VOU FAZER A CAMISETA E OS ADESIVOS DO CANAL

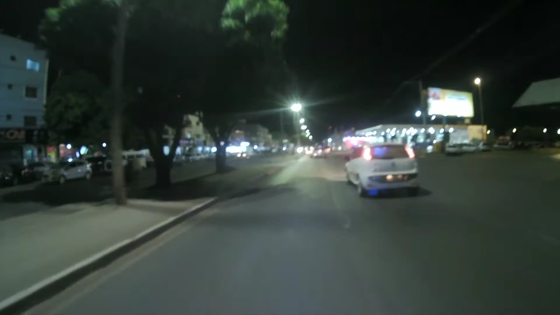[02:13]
Não, não, é só enquadro mesmo
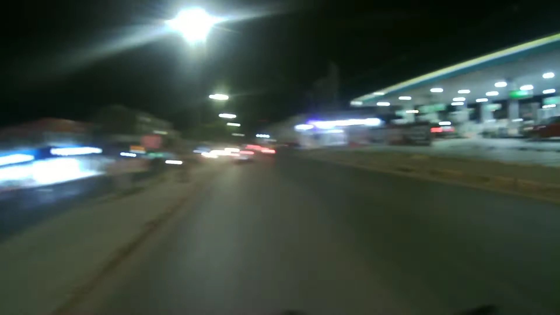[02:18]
Achei que era blitz, família Já ia meter o gato ali e voltar pra trás
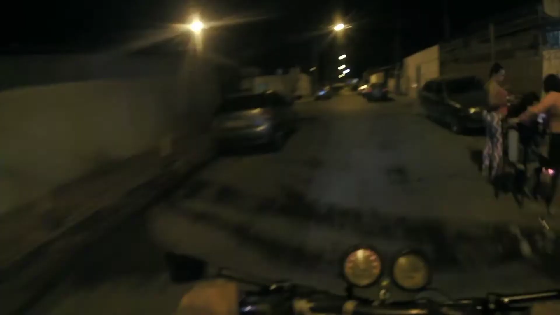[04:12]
Pô, estamos chegando aqui perto da casa do cliente Certo? Só falta agora achar a localização certinha aqui do endereço Mas
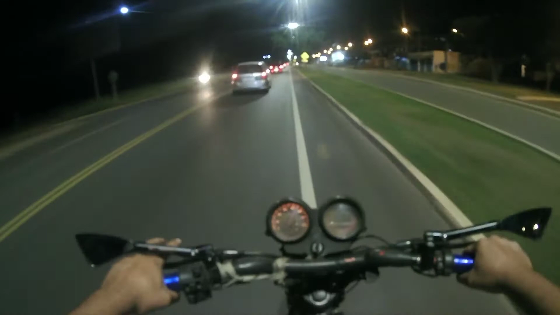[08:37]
É que nós dá aquela diminuída Porque o carro entra aqui pra direita E o passo é reto Como vocês estão vendo na setinha aí do Mano Tá pra direita Aí a Grazenita não esporta